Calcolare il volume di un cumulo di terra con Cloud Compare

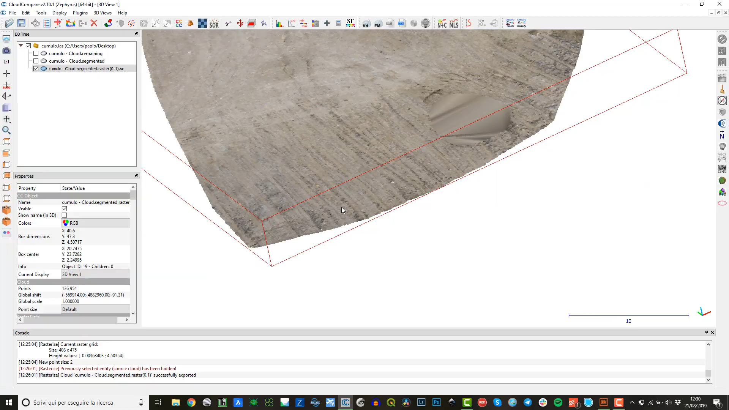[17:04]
questi punti hanno riempito il buco che c'era qui in mezzo. L'hanno riempito bene?
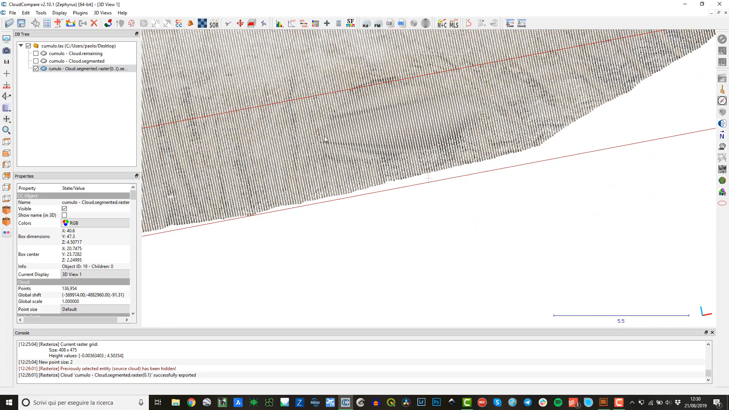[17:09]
Beh direi di sì, mi sembra che sia riempito abbastanza bene, quindi è abbastanza rappresentativo del piano che è attorno al cumulo e che adesso posso utilizzare per fare il calcolo dei volumi.
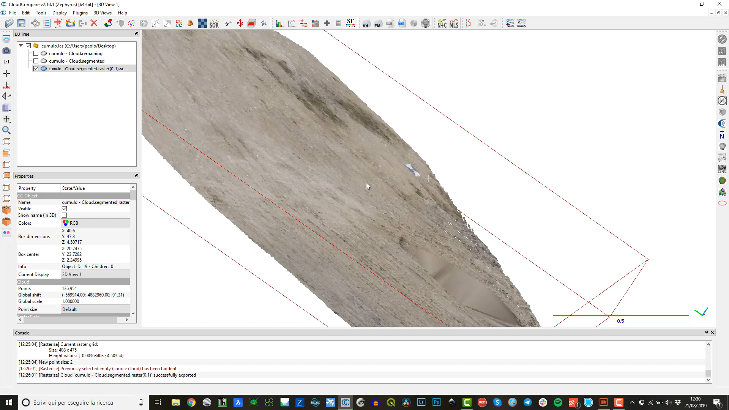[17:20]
Farei però un'altra cosa ancora, in realtà sono ancora due cose da fare. Allora, una cosa da fare è che è relativa alla nuvola di partenza, quindi spengo un attimo la nuvola che ho generato a seguito della rasterizzazione,
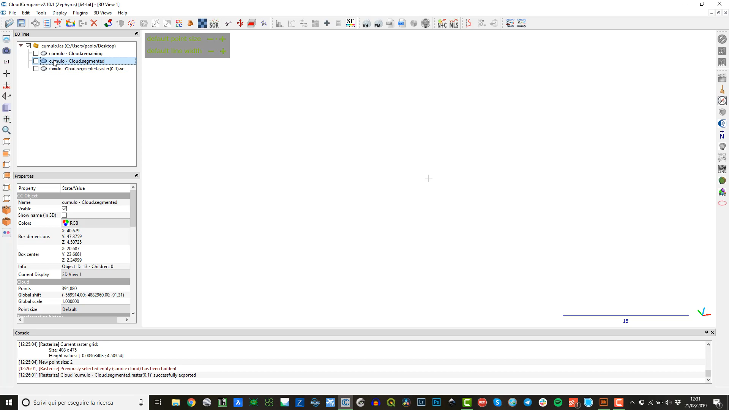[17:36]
riattivo le due nuvole di partenza, o meglio le nuvole segmentate che sono corrispondenti alla nuvola di partenza. Queste due nuvole qui io le devo riunire adesso perché devo utilizzare una sola nuvola di punti per poter fare il calcolo volumetrico,
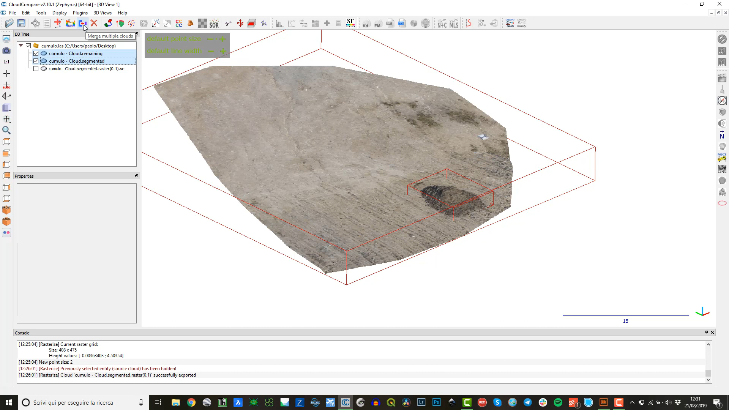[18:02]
per cui seleziono le due nuvole di punti e faccio il merge. Quindi c'è questo comando, questa sorta di iconcina blu con freccia rossa, merge multiple clouds, io gli do ok, lui mi chiede se voglio generare uno scalar field, non è importante adesso, gli dico no, e le due nuvole di punti sono diventate una, quindi gli ha dato un nome che è quello remaining, ha scelto uno dei due, adesso non mi ricordo come funziona in funzione di quale clicchi per prima,
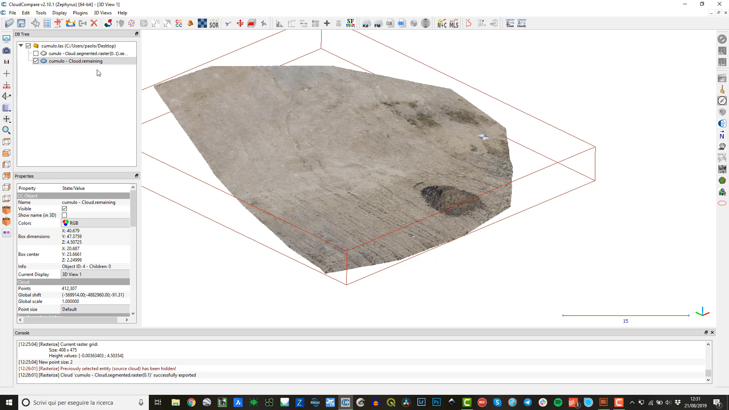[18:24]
comunque ho una sola nuvola di punti. E poi sotto ho l'altra nuvola di punti che è quella generata dalla rasterizzazione. Ora, l'altro passaggio che secondo me vale la pena fare è legato a un sottocampionamento della nuvola originale, quindi della nuvola non interpolata. Questo perché? Allora, la nuvola interpolata è una nuvola di punti che intanto ha un passo regolare,
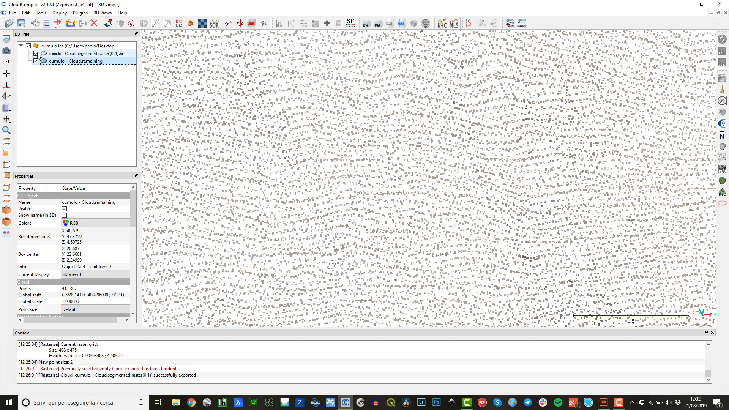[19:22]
o comunque una migliore corrispondenza nell'operazione di calcolo di volumi, io mi sento di sottocampionare la nuvola di punti originale, facendo sì che i punti si dispongano uno con l'altro a una distanza media di 10 cm,
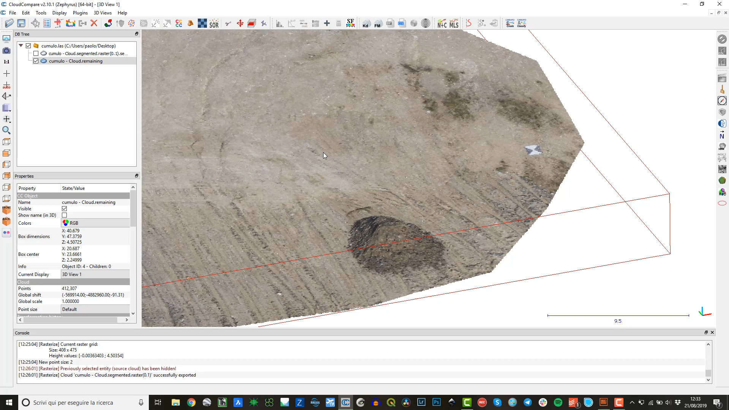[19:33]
che è il solito passo del raster che ho generato per calcolare una nuvola di punti di riferimento. Come si fa? Anche qui ho fatto un video specifico sul sottocampionamento delle nuvole di punti,
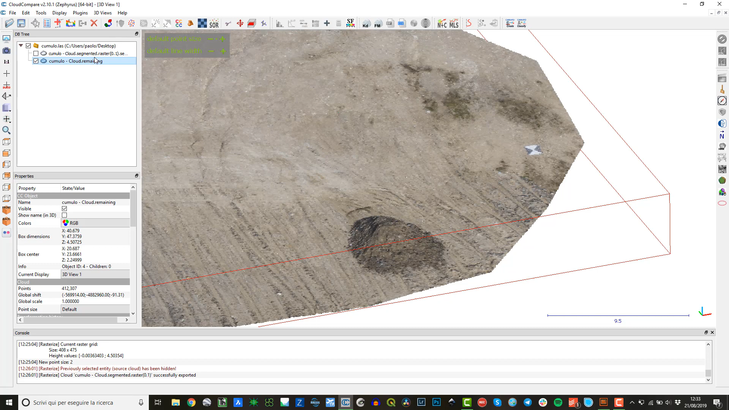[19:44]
devo utilizzare il comando subsample, subsample e point cloud, utilizzo l'opzione space e gli dico che i nuovi punti della nuvola devono stare distanti uno con l'altro, più o meno 10 cm.
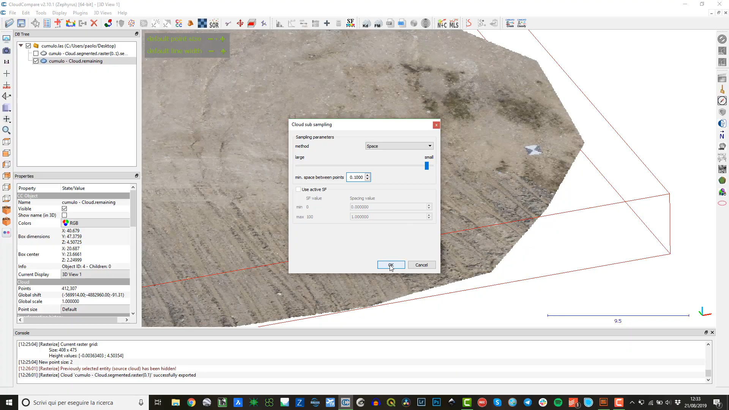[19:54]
Viene creata una nuova nuvola di punti,
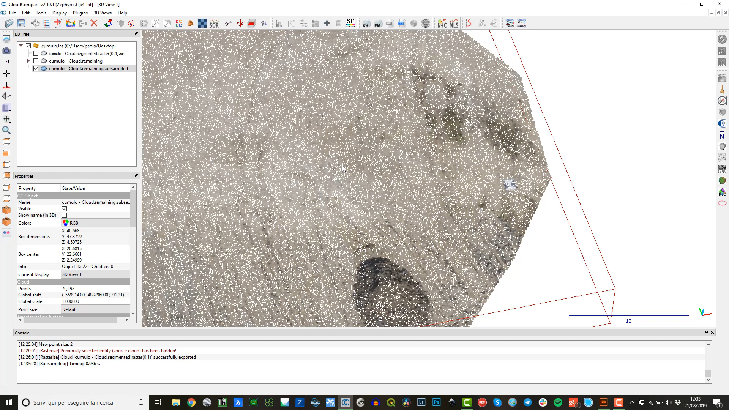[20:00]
i punti non vengono regolarizzati, quindi attenzione, non è una nuvola di punti che ha una distribuzione regolare, se volessi farla dovrei fare un raster di questa e chiedere al software di fare un raster con punti regolari, proprio come abbiamo fatto per la nuvola che farà da piano di riferimento, però diciamo che va bene così, come riferimento per il calcolo volumetrico va bene, ha generato una nuova nuvola di punti, questa è quella di partenza, questa è quella rasterizzata, scusa è quella sottocampionata, adesso posso procedere al calcolo volumetrico,
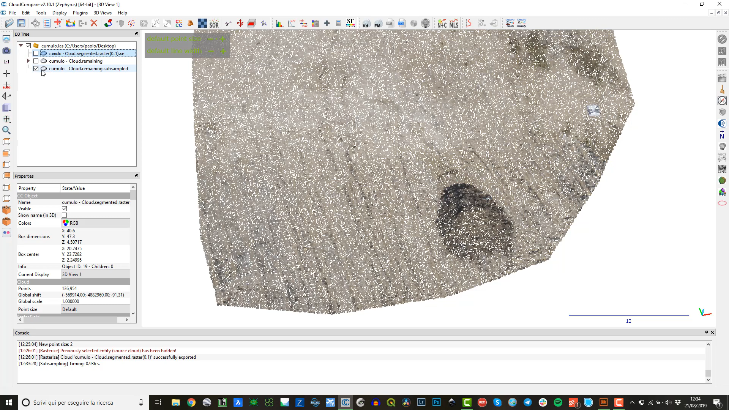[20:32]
quindi posso procedere a fare il calcolo dei volumi tra le due nuvole di punti, una che è quella originale, anche se sottocampionata, però quella che ho importato e che ho a disposizione per fare questo calcolo, e l'altra è quella che ho creato per fare un riferimento come base, come pavimento per il calcolo volumetrico.
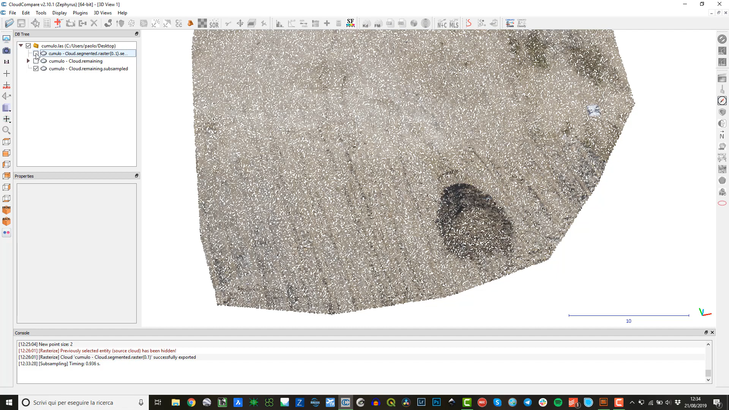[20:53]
Quindi seleziono le due nuvole di punti che voglio usare,
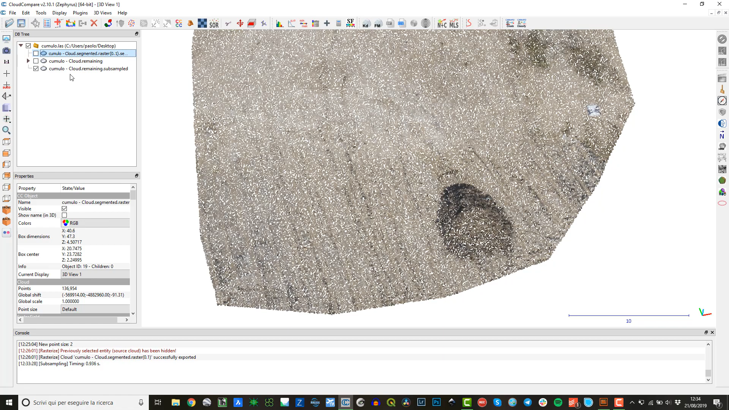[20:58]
le nuvole di punti sono questa, segmented.raster e remaining.subsample, le seleziono entrambe con il control, poi vado in edit, no,